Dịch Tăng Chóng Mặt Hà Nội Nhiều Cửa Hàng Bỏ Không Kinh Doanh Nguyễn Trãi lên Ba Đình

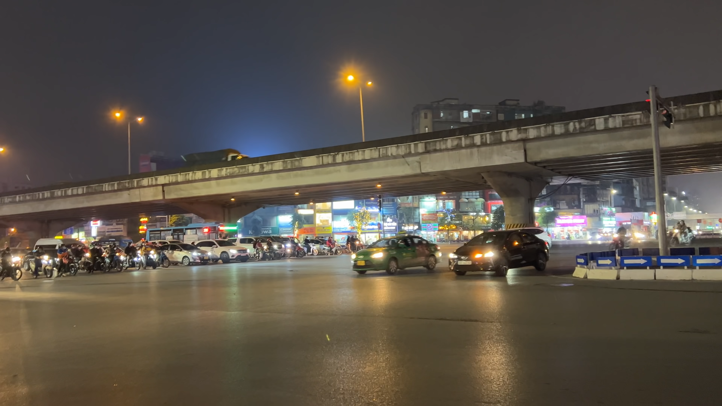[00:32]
Khuất Duy Tiến và Nguyễn Trãi quý vị và các bạn. Xin gửi tới quý vị và các bạn những thông tin về dịch Covid tại thủ đô Hà Nội. Theo báo Vietnam Food, ngày 4 tháng 3, Hà Nội thêm 21.396 ca mắc Covid.
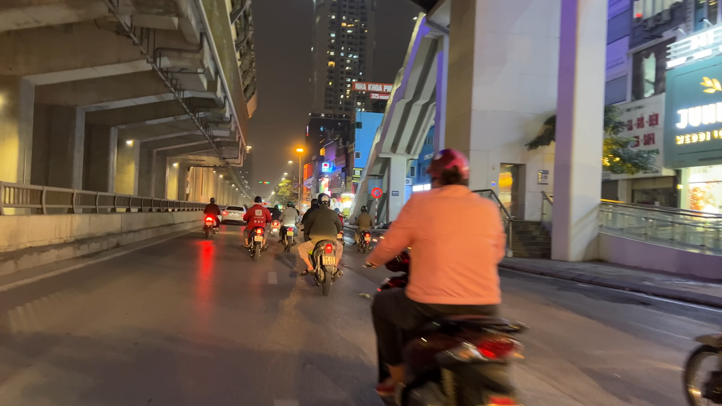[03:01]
Đường Nguyễn Trãi luôn nhộn nhịp các phương tiện di chuyển quý vị và các bạn. Các cửa hàng kinh doanh hiện thấy cũng chậm.
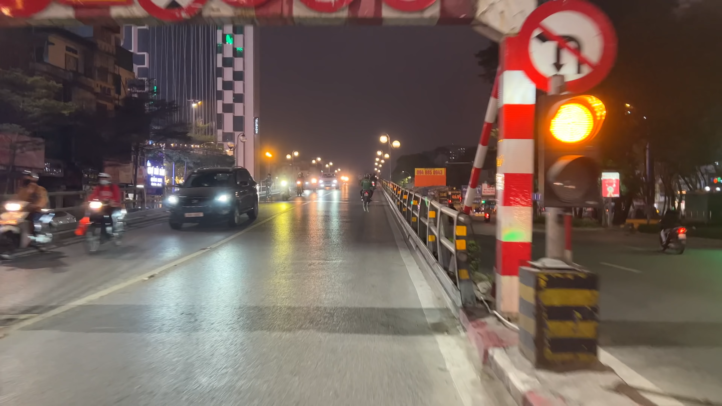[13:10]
Cầu vượt bắc ngang qua ngã tư Tây Sơn và chùa Bộc cũng như là Thái Hà, quý vị và các bạn.
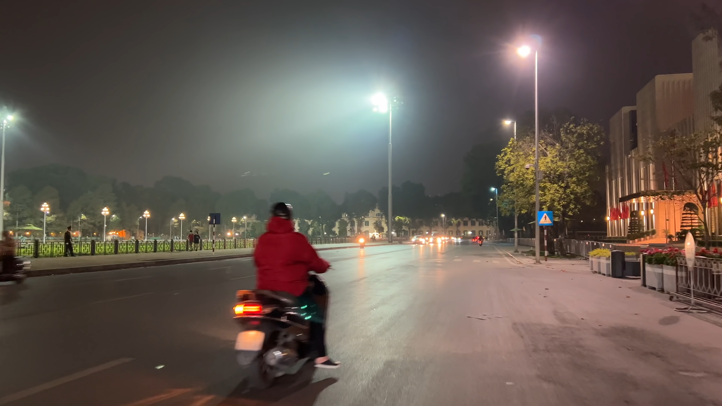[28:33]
Hôm nay có một số vị đi dạo.